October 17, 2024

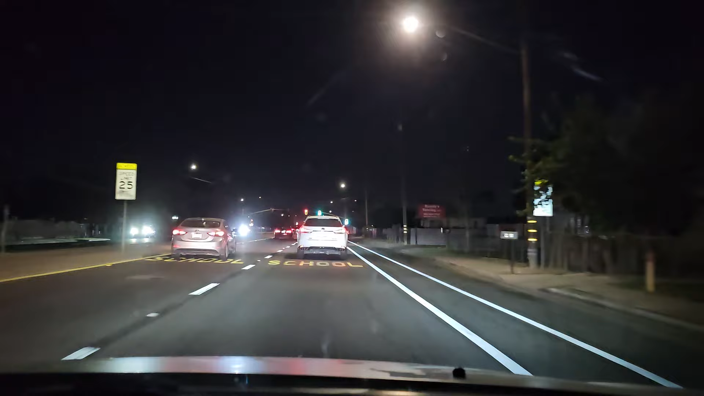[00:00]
Good morning, good morning, good morning. It is 6 o'clock in the morning. Right now we do have a train versus pedestrian right here on Madison. We're like about 7 minutes away. Maybe 8. So we should be there shortly. I don't know the condition of the person. They did drop off. All of them except for one truck.
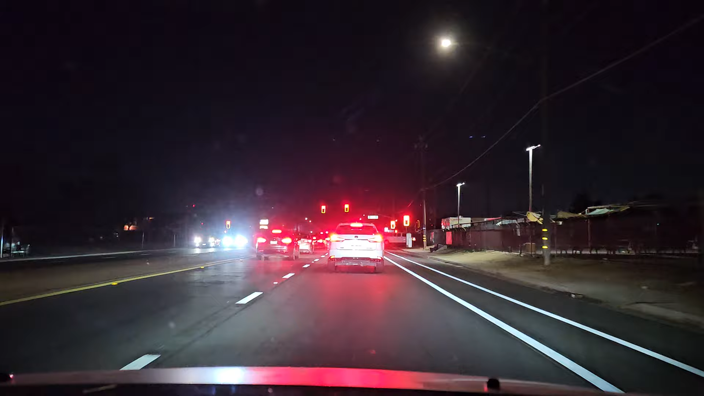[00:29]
So. Damn, one truck's in. I don't know if you guys can hear that motorcycle. But it was almost in a wreck. Tracing. So I decided to put my thing up and go live.
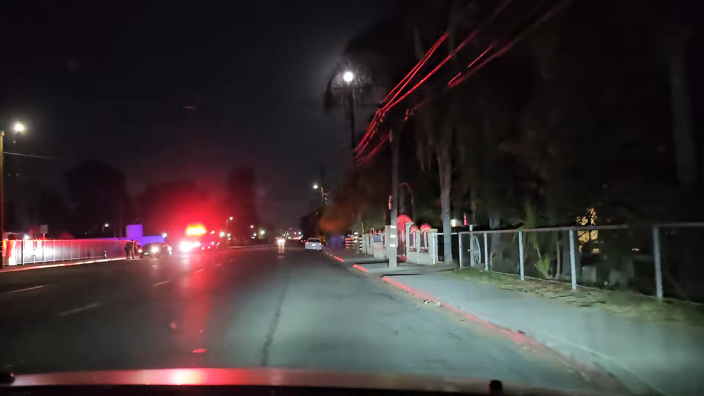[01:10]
It's a vehicle versus pedestrian. Another homeless person. With the cart.